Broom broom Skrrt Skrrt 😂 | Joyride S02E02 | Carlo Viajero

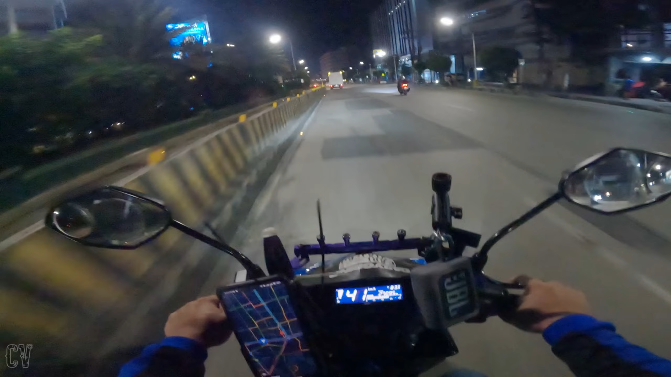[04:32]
Ano ba to? U-turn ba to? Hindi. O ikutan na lang natin. Wala tayong choice kundi ikutan natin. Kahit napakalayo, grabe.
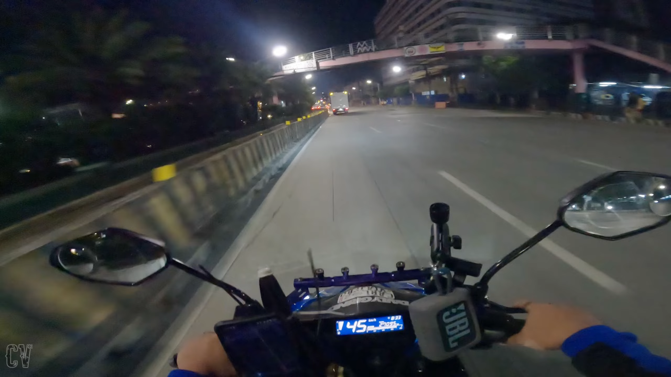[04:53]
Huwag kayo iya. Hirap pa naman ng U-turn dito sa EDSA. So, balikan ko kayo mga beros. A few inches later.
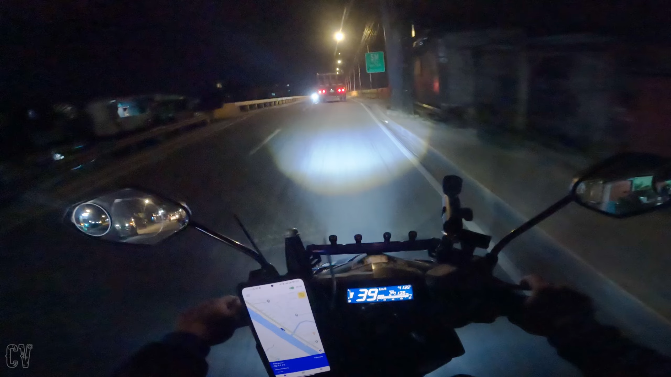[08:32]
Meron talagang mga araw na matumal. Kagaya ngayon. Pero ayos lang kasi maganda naman yung mga tips na binibigay ng ating mga CS kanina. So okay na lang. Okay na rin. Sana all. Bang! Kung umabot ka man sa part ng video na to, maraming maraming salamat sa'yo. Huwag nyo kalimutang mag-subscribe, mag-like, and share. At may truck na malaki sa harapan natin.